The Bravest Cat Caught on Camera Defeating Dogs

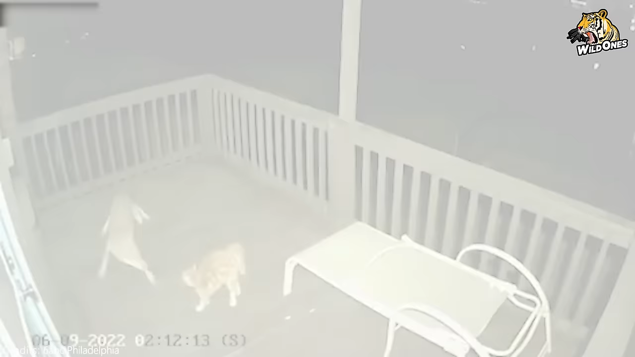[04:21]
In Texas, captured by a security camera, a hungry coyote descended into the city and set its sights on a domestic cat. Trapped in the corner of a veranda, the cat engaged in a fight for its life against the coyote.
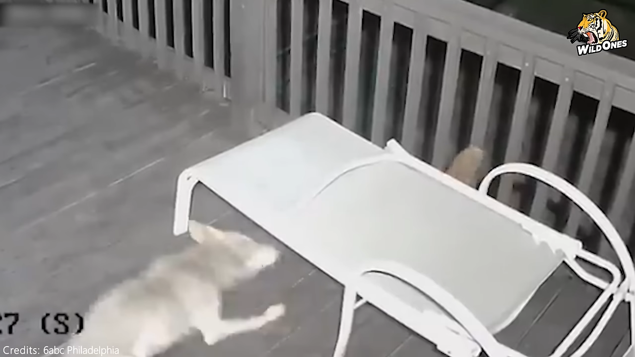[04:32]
The coyote made several attempts to capture the cat, but the fearless feline fearlessly fought back.